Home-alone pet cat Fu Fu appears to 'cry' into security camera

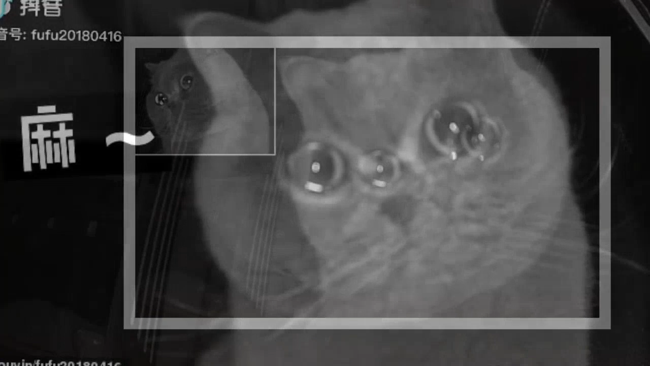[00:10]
The two-year-old British shorthair, Fufu, supposedly wept while hearing his owner calling his name through the home monitor, his owner said The pet keeper, Ms Meng, said she was checking on the feline via surveillance app on her phone when she saw the heartbreaking scene
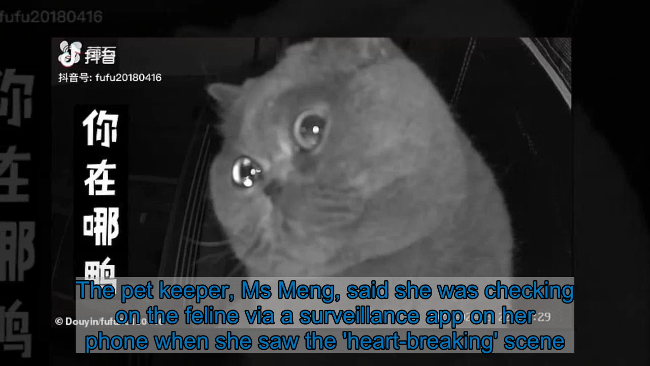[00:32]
Share this article Share 54k shares The CCTV clip
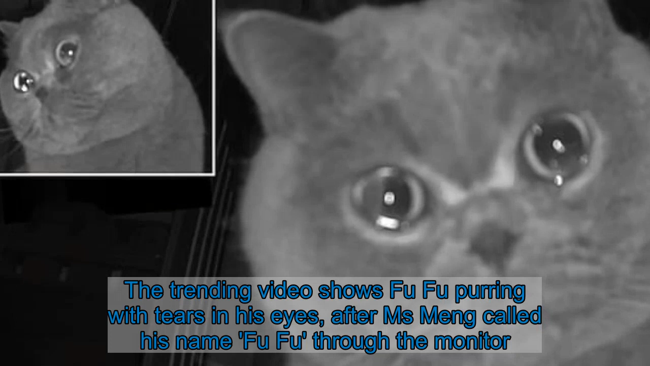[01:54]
Ms Meng can be heard saying in the clip Do you miss me and I will come back in a few days
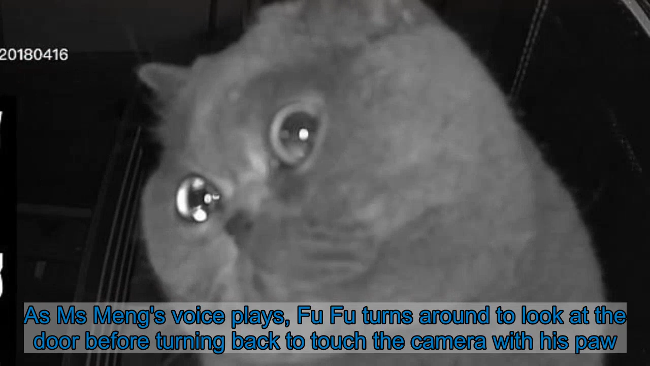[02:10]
As Ms Meng's voice plays, Fufu turns around to look at the door before turning back to touch the camera with his paw I felt heartbroken when I saw this, Ms Meng confessed She said that she eventually cut her trip short to return home to Fufu
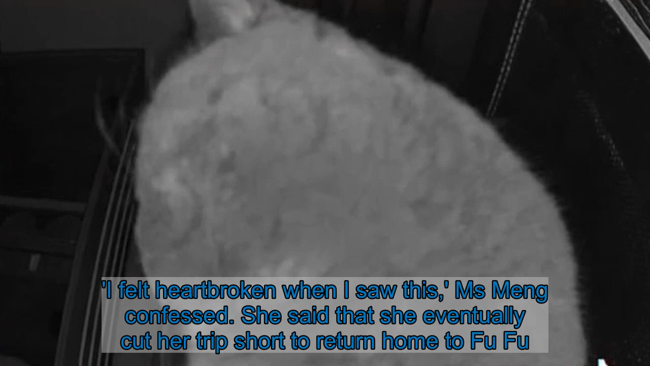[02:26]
I had planned to stay at my parents' home for a week, but we all returned to shoot Joe early, she noted